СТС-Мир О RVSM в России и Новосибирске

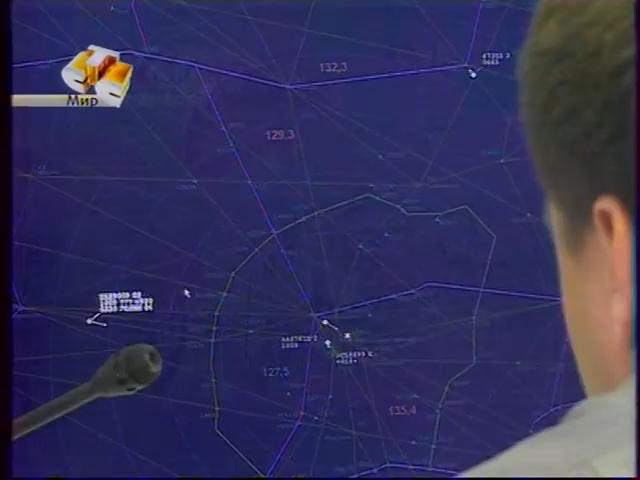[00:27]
На картинке перед глазами диспетчера самолеты двигаются в одной плоскости, но каждый держит в голове трехмерное изображение.